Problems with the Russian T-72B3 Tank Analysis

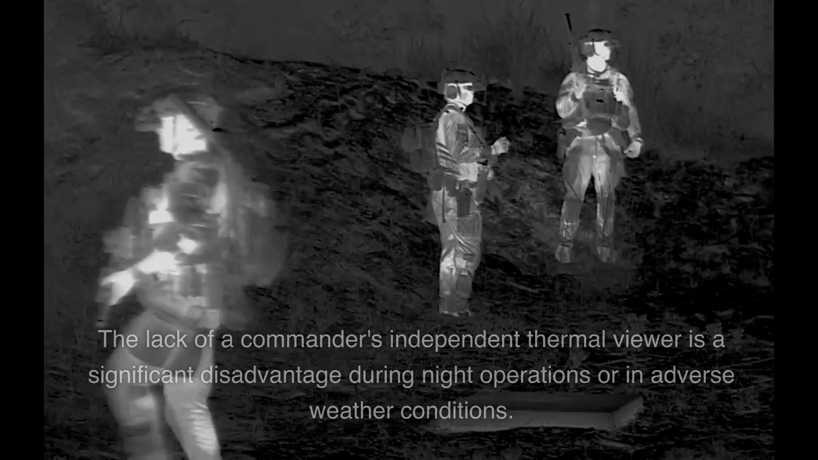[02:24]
The lack of a commander's independent thermal viewer is a significant disadvantage during night operations or in adverse weather conditions.
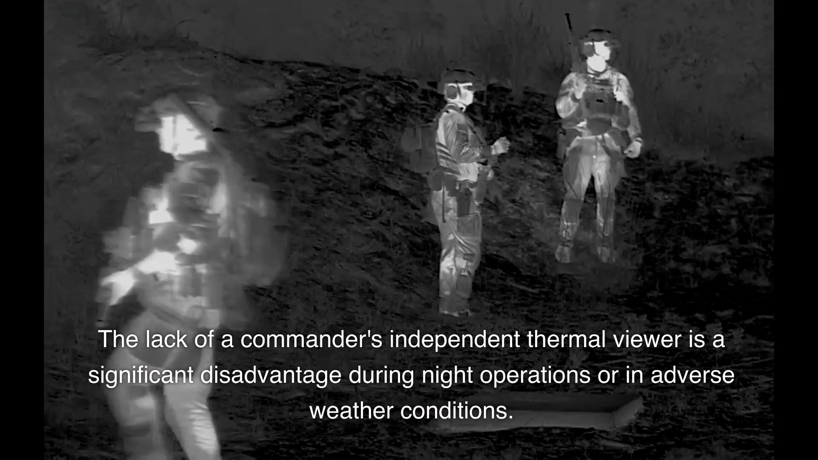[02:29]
But it's not all bad news for the T-72B3.